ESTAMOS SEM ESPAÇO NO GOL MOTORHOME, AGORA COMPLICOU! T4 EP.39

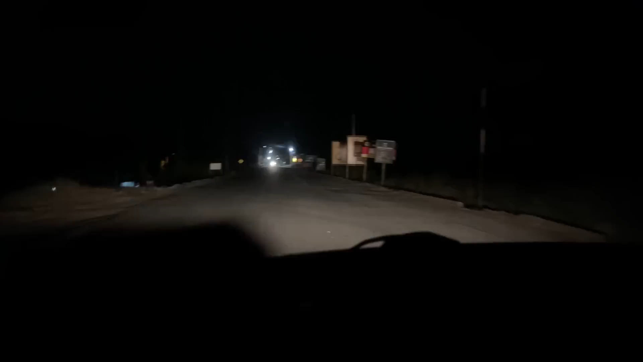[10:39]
Tamo na área. E pro live, como é que foi a estrada? Então, gente, a estrada tem os seus buracos, né? Ó, um doguinho também, ó. Caramelo. É, tem os seus buracos, certo? Mas nada demais não, galera. Dá pra vir tranquilo. Dá pra vir tranquilo, tomar cuidado. E olha que a gente tá... Chegou a noite aí, a plaquinha, ó.
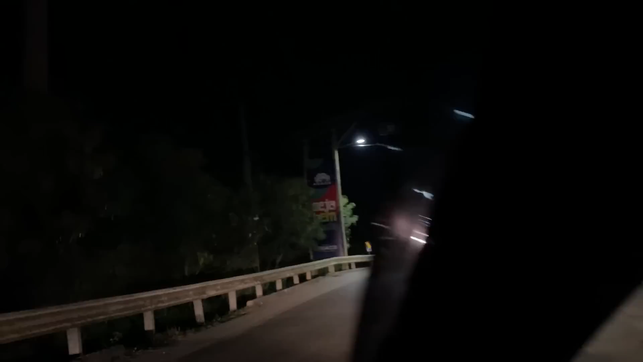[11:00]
Ó, seja bem-vindo a Prado, certo? Maneiraço, cara. E aqui é a pontezinha, ó. Aí o trajeto de Teixeira de Freitas até aqui, tem muitas, tem cidades, tem muitas casas, assim, então não é deserto, é bem tranquilo.
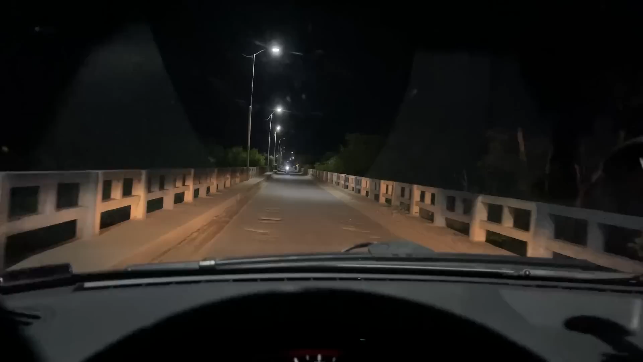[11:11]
Sim, também. É, tem comércio, né, nessas casinhas, são tipo vilas também, né, mas com farmácia, sim, mercado, isso bem aí. Tranquilo. É, a gente achou que ia ser deserto, né, tal, mas não, galera.
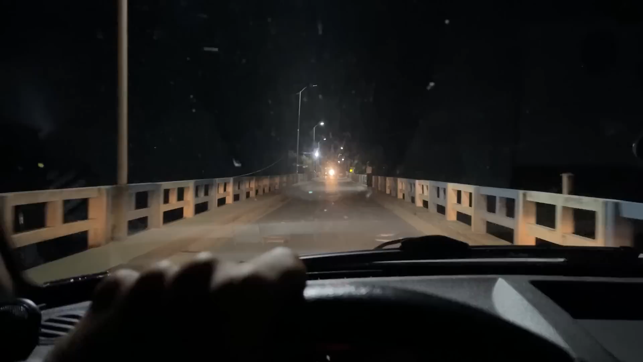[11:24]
Eu só não vi posto de combustível. Eu vi. Você eu viu? Vi, aonde? Vi dois postos de combustível. Olha, eu nem vi. Dois. Então, assim, é bem tranquilo.
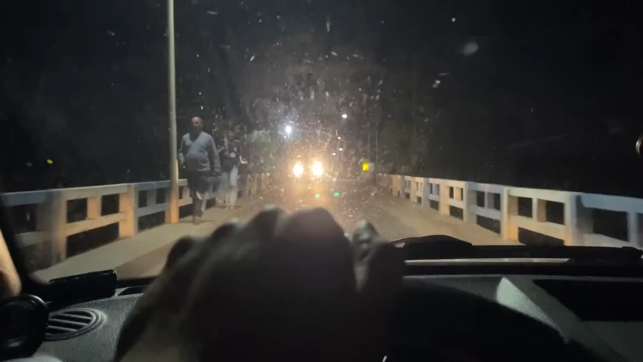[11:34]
Não, bem tranquilo. E é isso aí. Chegamos na cidade. Agora vamos ver onde nós vamos ficar. Olha o mapa aí, ó. Certo? Vamos ver onde a gente vai parar hoje então, galera. E o céu tá muito bonito, cara. Porque tá não lindo. Dá pra enxergar pela câmera. Mas a lua ali, ó. Muitas estrelas.
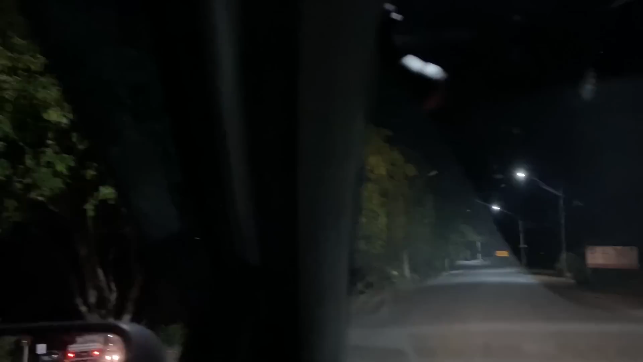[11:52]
Muitas estrelas. Tá lindo demais, cara. Tá lindo demais.
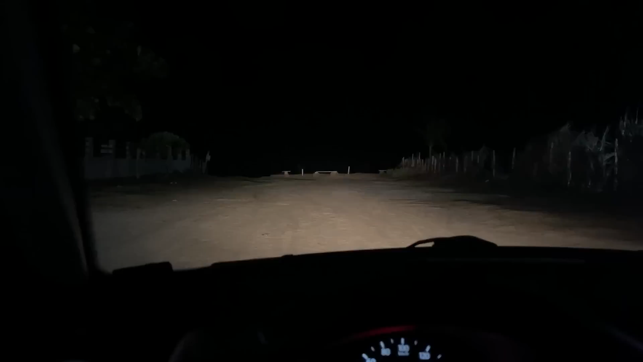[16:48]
E daí a gente viu um camping aqui, ó. Tá vendo? Um camping. Que tem vista para o mar. Para o mar. Isso aí, vamos dar uma avaliada aqui, se a gente curtir a estrutura e tal, a gente vai ficar. Internet pra gente trabalhar. Isso. E olha só, cara. Vem, olha o ventinho batendo, cara. Olha, olha fresquinho, amor. Nossa, vai ser fresco demais, gente. Olha isso.
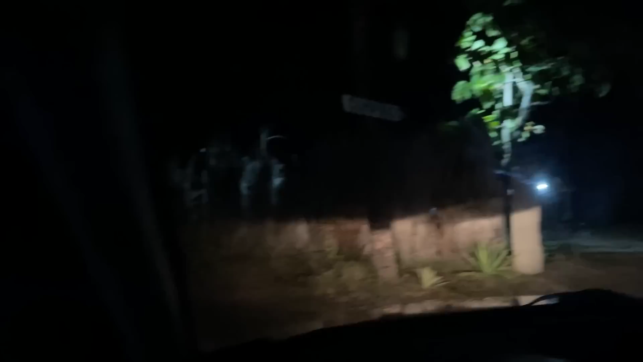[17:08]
Maravilha, hein? Hoje a noite vai ser muito boa.
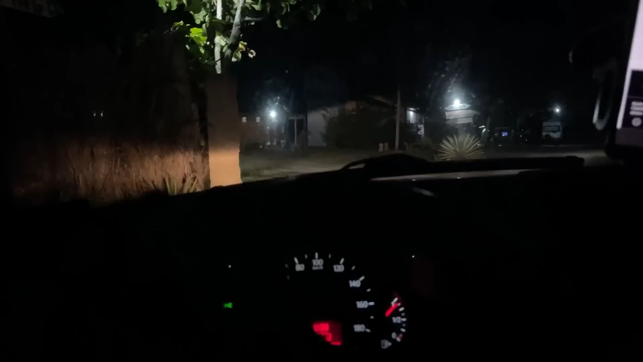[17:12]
Dá até pra armar aquela tendinha, dá, se quiser, né? Dá. E dormir bacana. Só com a telinha mosquiteira. Vamos ver como é que funciona. Nossa, ali, o mar é exatamente ali, cara. Oh, caraca, maravilha. Que show, cara.
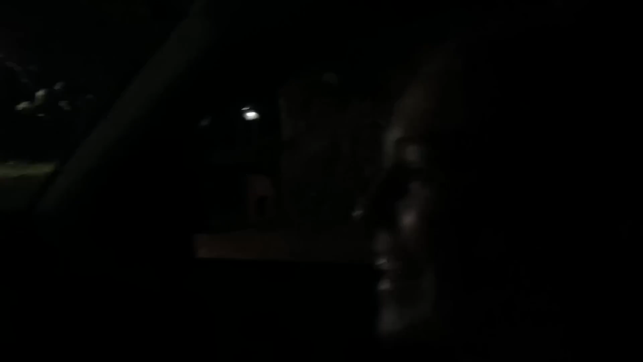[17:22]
Caraca, eu só fiquei em um camping assim uma vez, com Ilhéus, né? Lembra? Caraca, e foi longe do e mar tava ainda. Bem distante, aqui tá muito próximo, olha que legal.
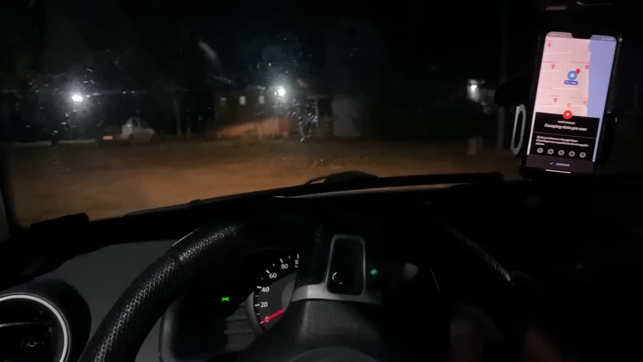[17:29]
Que legal, gente, caraca. Tem uma galerinha ali.
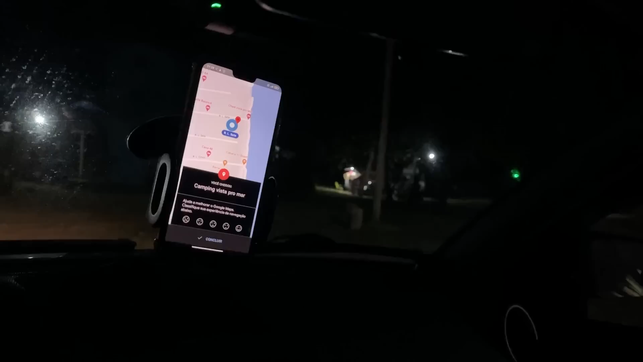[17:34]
Aí tem gente ali, ó, de motorhome. Eu acho que eles não ficam aqui aberto porque, né, deve ser muito vento, não sei, né?